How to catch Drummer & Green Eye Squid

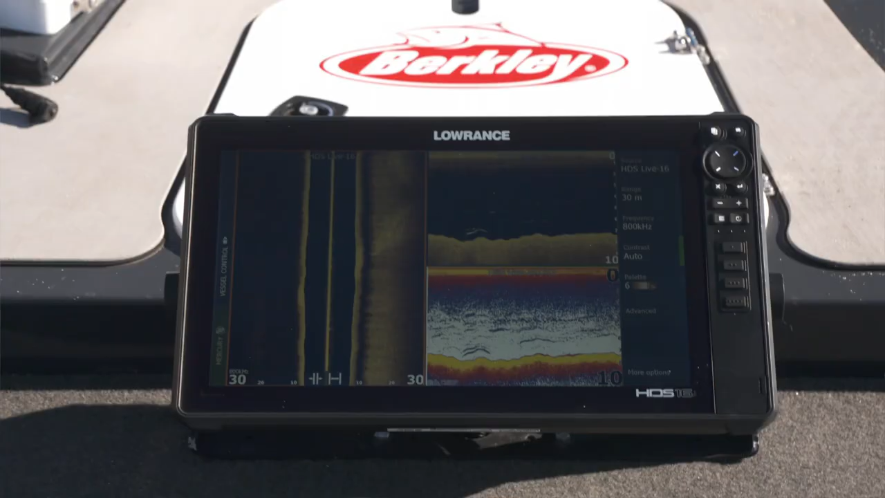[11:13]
Looking at the sounder, we're in six meters of water.